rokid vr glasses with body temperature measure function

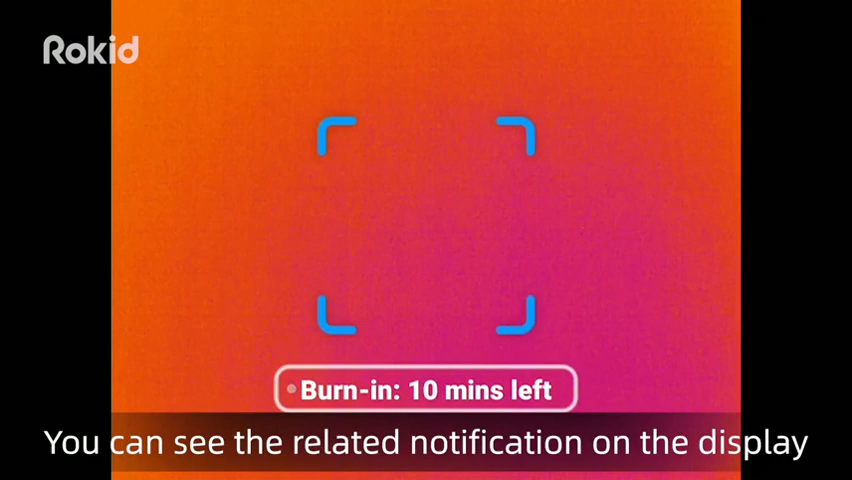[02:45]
You can see the related notification on the display. After the burn-in stage, the related notification will disappear on the display.
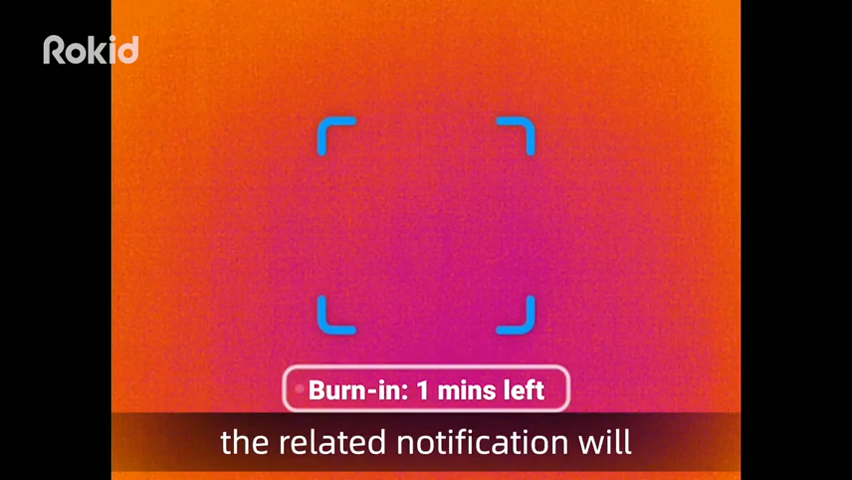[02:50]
The device now is in the best performance.
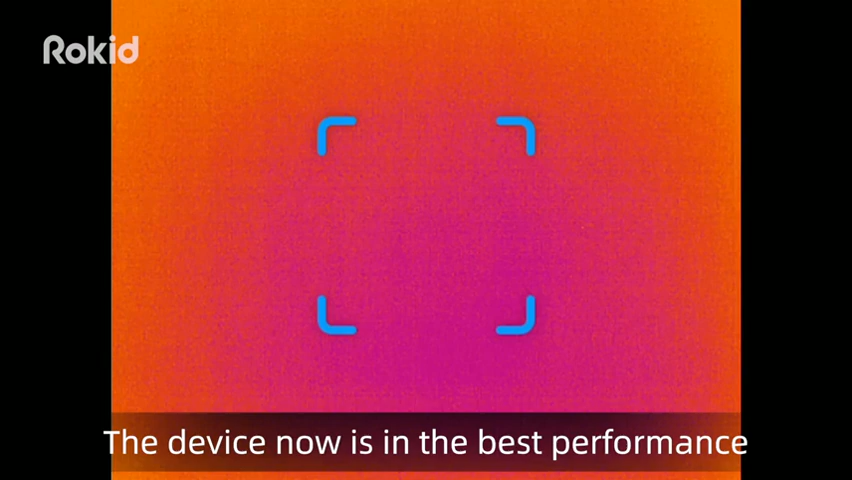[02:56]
Use the detection frame to target the face in the set for temperature measurement.
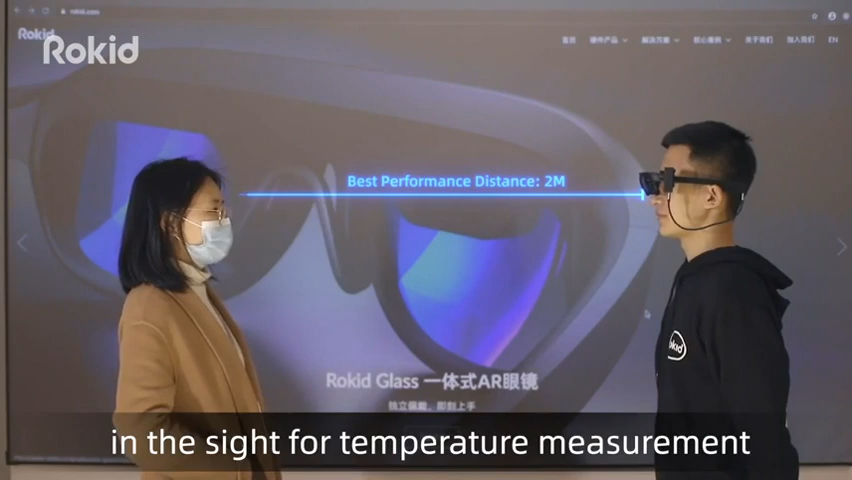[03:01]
The temperature will be measured automatically and show the result in the display.
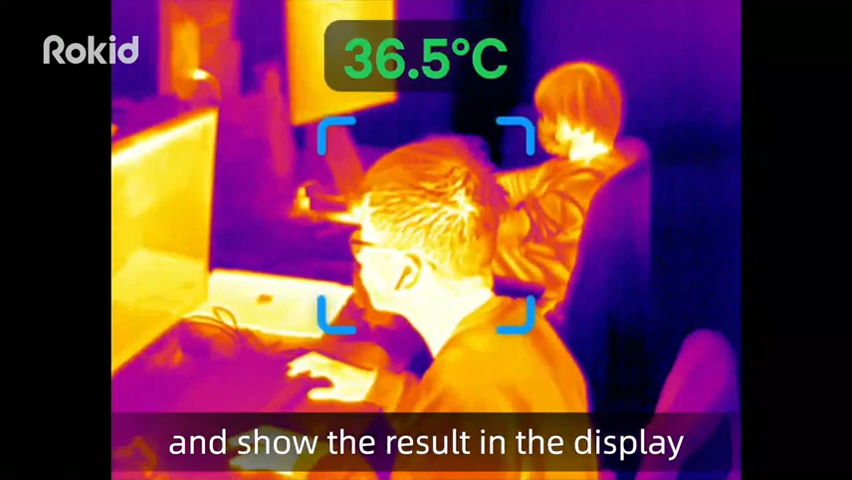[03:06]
On screen: spot 36.5°C
If the detection temperature is lower than the alert temperature, the number is in green color.
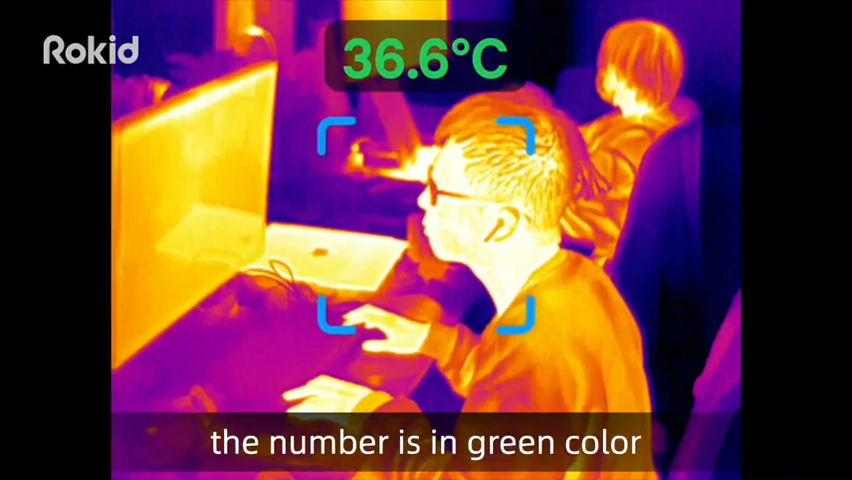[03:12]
On screen: spot 36.6°C
If the detection temperature is higher than alert temperature, the number is in orange white color with alarm.
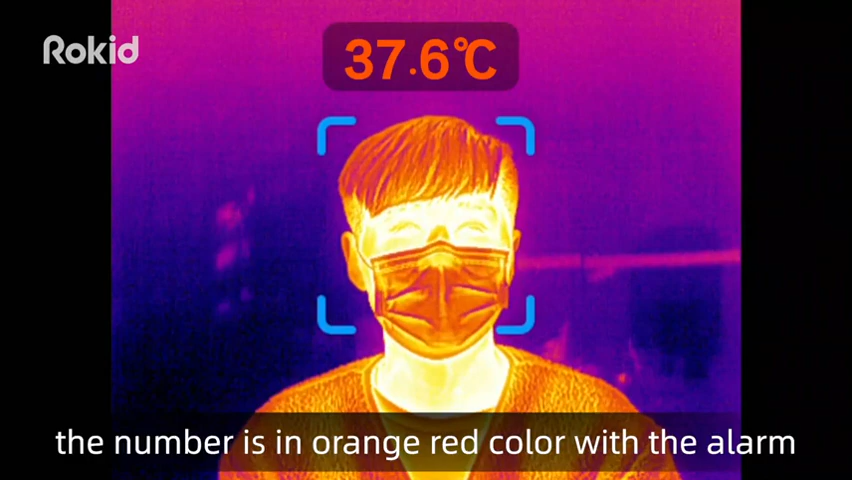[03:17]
On screen: spot 37.6°C
Tap the touchpad to switch full screen mode or mini window mode.
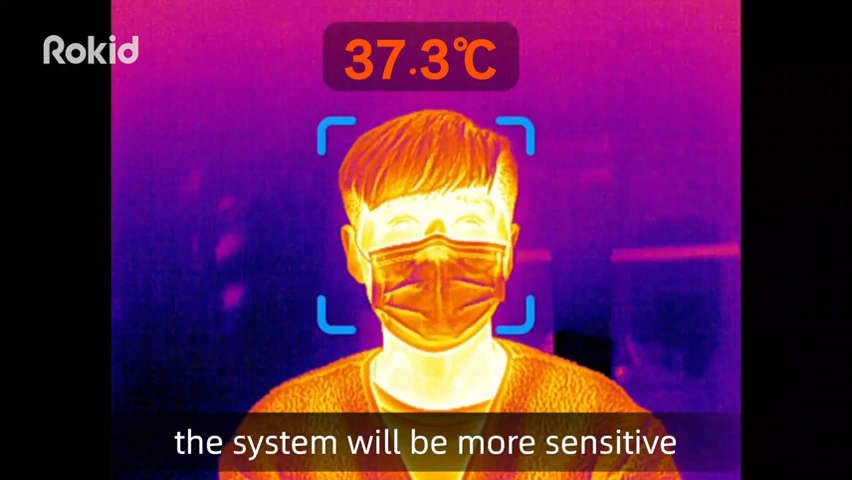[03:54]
On screen: spot 37.3°C
In strict mode, the system will be more sensitive to high temperature value to give the alarms notice.